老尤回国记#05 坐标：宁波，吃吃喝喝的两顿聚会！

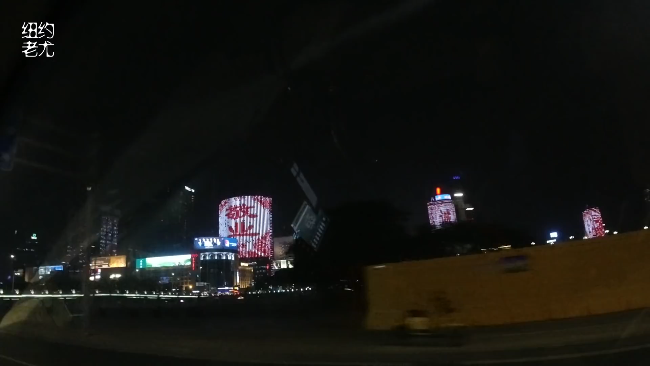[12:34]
右转进入中山东路，宁波的夜景还蛮好看。 啊，夜景挺好看的。